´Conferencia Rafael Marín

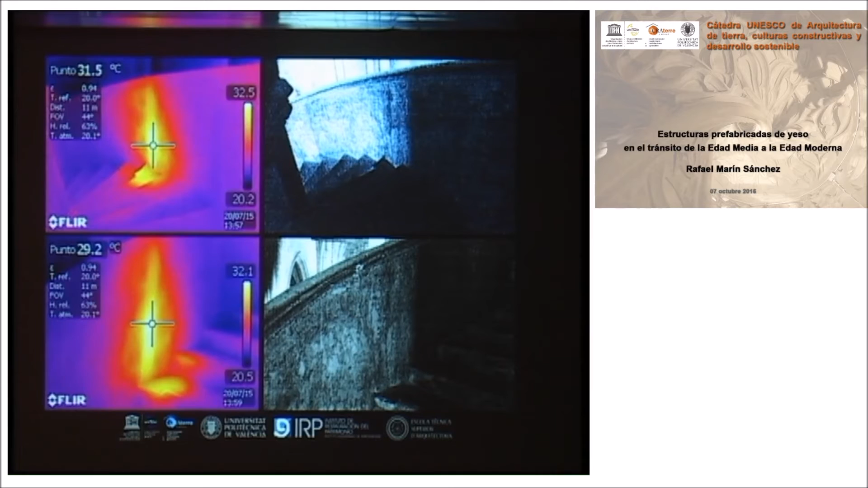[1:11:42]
Se calienta a 32 grados, es decir, por debajo de la temperatura del cuerpo humano, y se visualiza con una cámara térmica. Y el resultado pues es esta hipótesis de estructura perimetral.
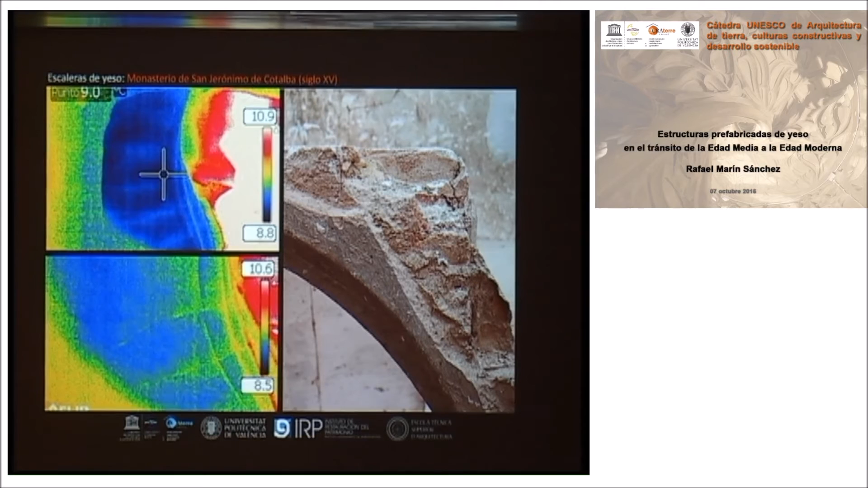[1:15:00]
Y sobre el cual luego se construían los peldaños in situ, pues en este caso con ladrillo a soga. Esa es la idea que llevamos después de haberle dado muchas vueltas a lo que allí vemos. Desde luego no está nada claro que aquí dentro hay una bóveda tabicada. Nosotros no hemos sido incapaces de encontrar ningún indicio, aunque en principio era la hipótesis que manejábamos, porque sobre esto ya hemos publicado un artículo Arturo Zaragoza y yo, no hemos encontrado ningún indicio de que aquí pudiese contener en su interior una bóveda tabicada.
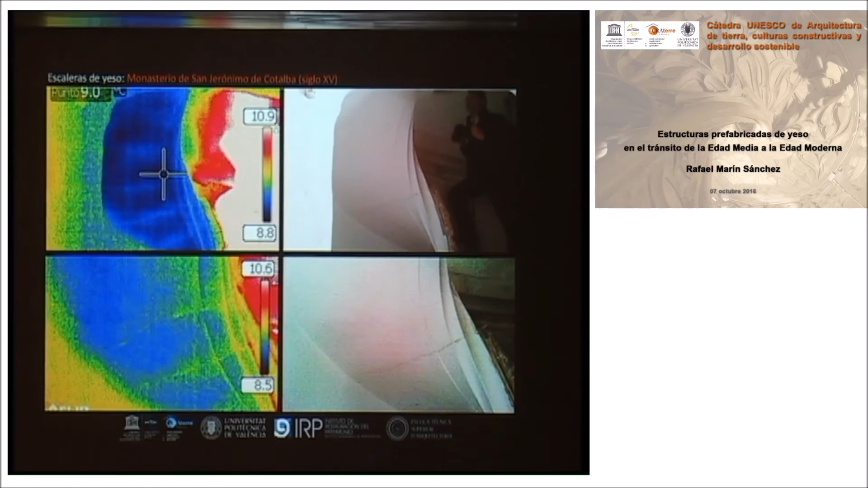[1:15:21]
Es decir, es que la sección no lo refleja, los daños que tiene actualmente no lo refleja.